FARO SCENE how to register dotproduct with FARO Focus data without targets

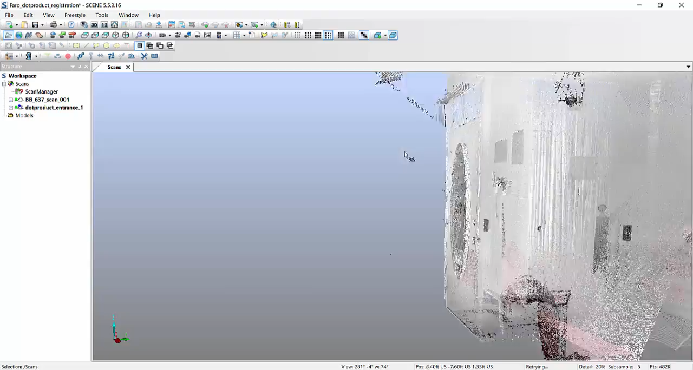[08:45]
we can fly in here and look at the actual data,
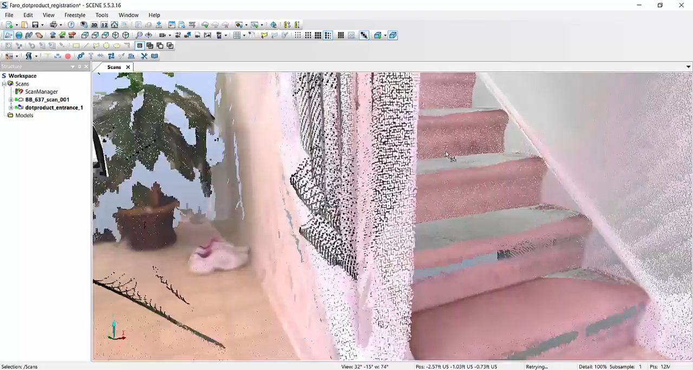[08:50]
intentionally I have one of the data sets, black and white,
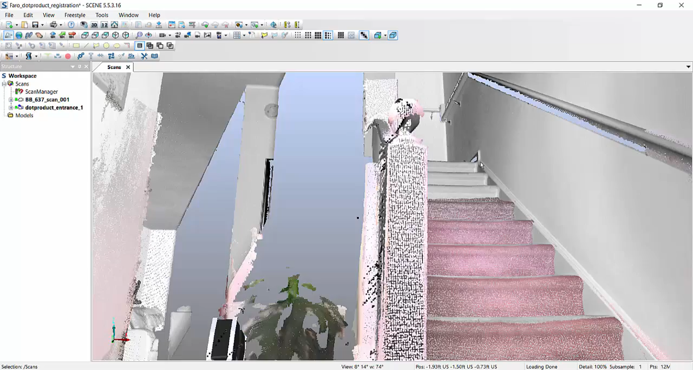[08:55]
so you can see that there's my scan data over here, and then the color is essentially the data that I captured with the .product scanner.
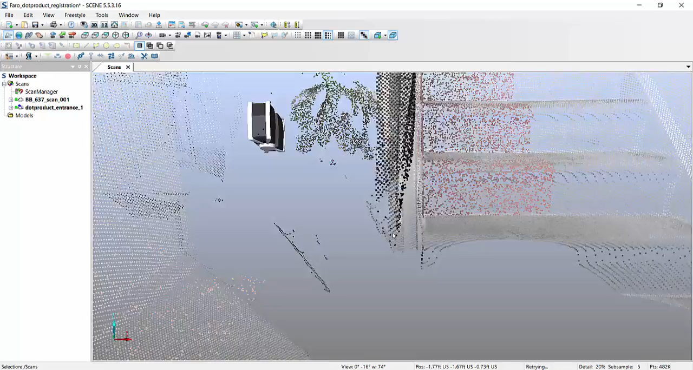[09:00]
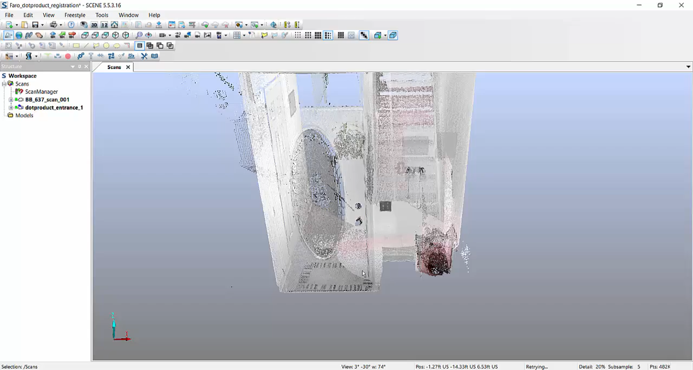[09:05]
I can further refine the placement,
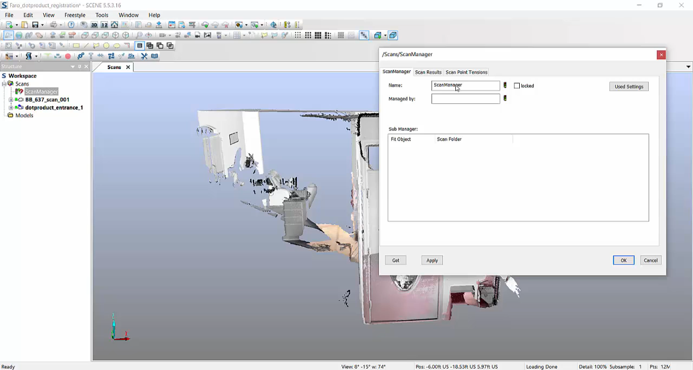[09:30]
and it gets me a little bit better accuracy, now we're talking nine thousandths of a foot.
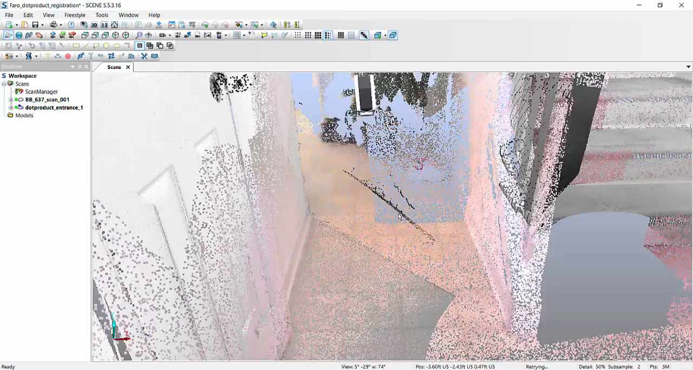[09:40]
So now, not only do I have my scan data,
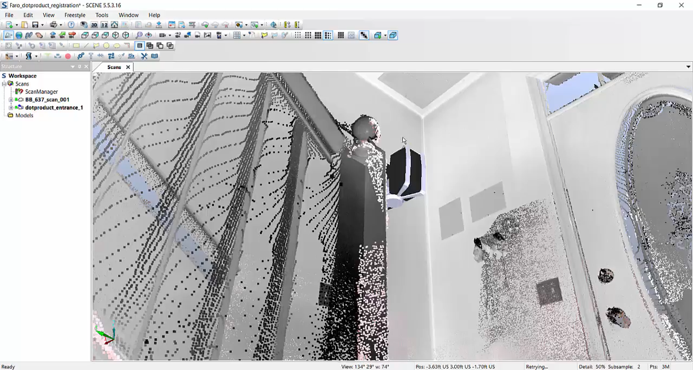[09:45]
which was captured from right over here, I also have the data that was captured by the .product
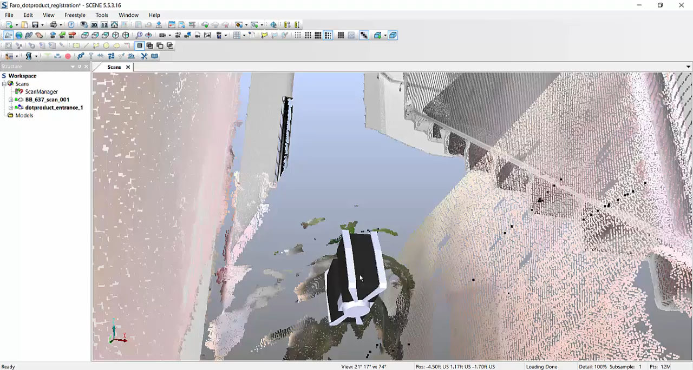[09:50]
interpolated over here.
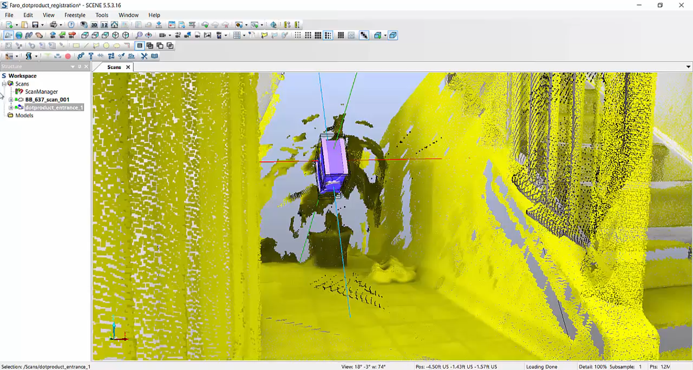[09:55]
They both are laying on top of each other,
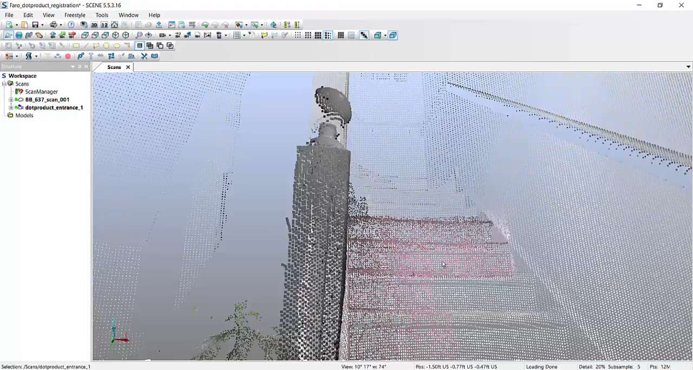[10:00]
and at this point I'm done with the merging of the actual file. So, let's go.